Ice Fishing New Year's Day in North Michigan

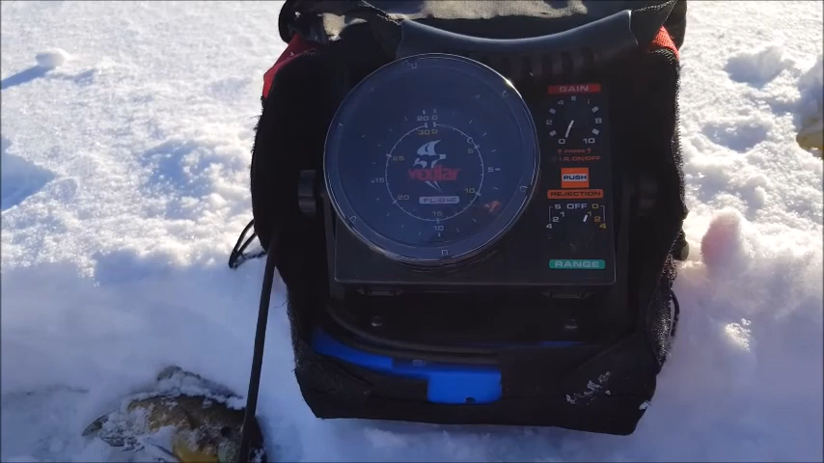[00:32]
And right there on the bottom. Now, I've been catching some pretty good little gills. You can kind of see that one right there. So we can see if we can get some more to bite.
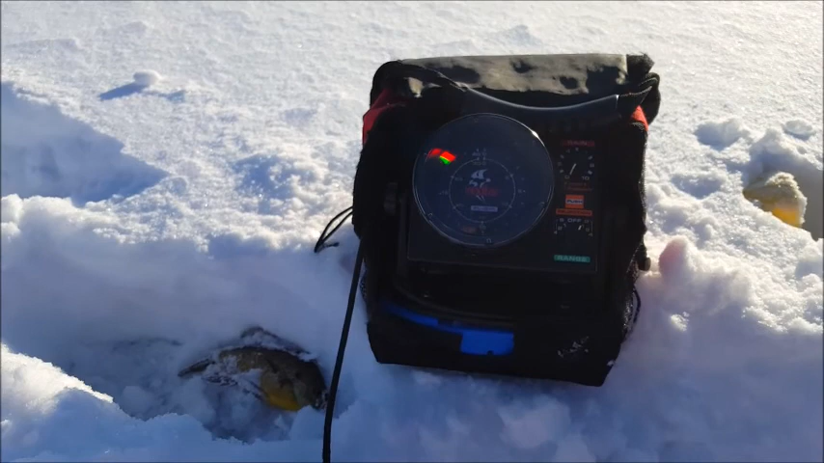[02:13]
And we're sitting in about, let's see, 28 foot of water right now, or 28 foot of water. So they're sitting right on the bottom. This is Consummate Outdoorsman. We're catching some fish.